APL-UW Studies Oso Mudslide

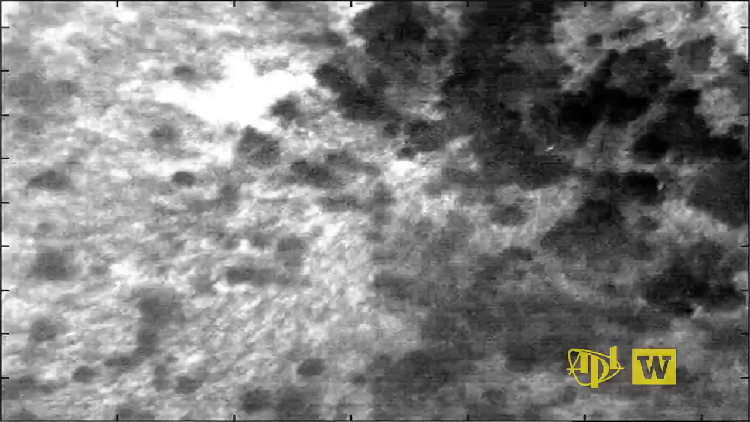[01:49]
The system, though, can look for these areas of change,
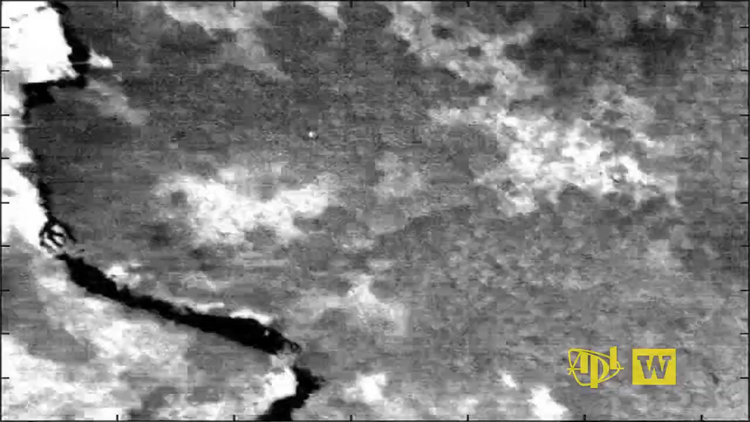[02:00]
Synthetic aperture radar is able to actually measure the height of the surface.
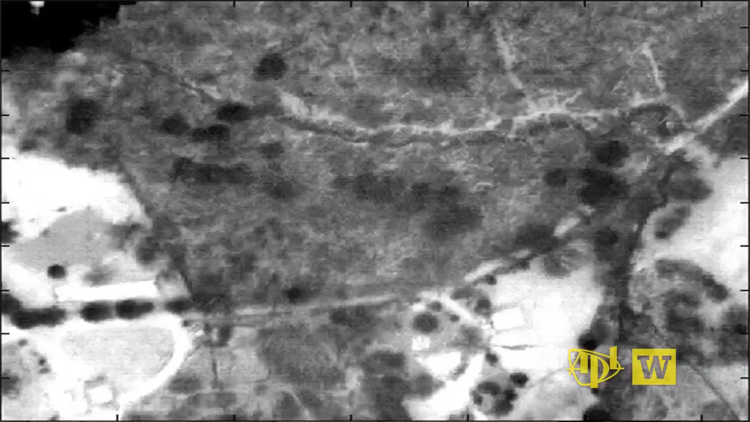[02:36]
Over here, we're looking for changes in the surface that are much longer,
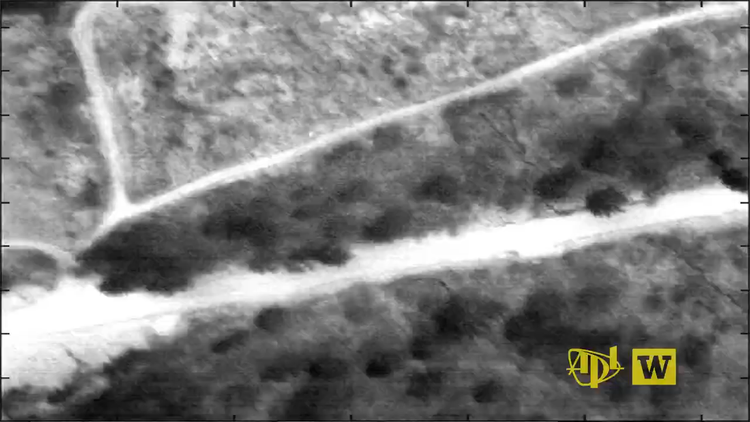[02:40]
that might take place over the course of several days.